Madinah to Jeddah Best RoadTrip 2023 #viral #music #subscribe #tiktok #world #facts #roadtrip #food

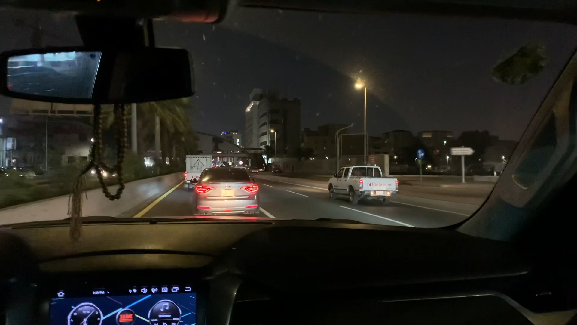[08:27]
And as you see, we reached Jeddah. So we are staying at our very nice family member here.
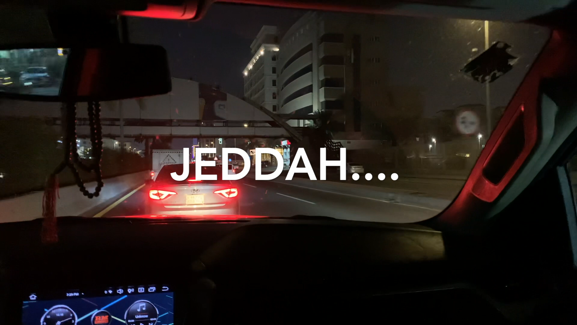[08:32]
Thank you so much for their hospitality. And I'm going straight to their house. So tired here. It is almost close to Isha time.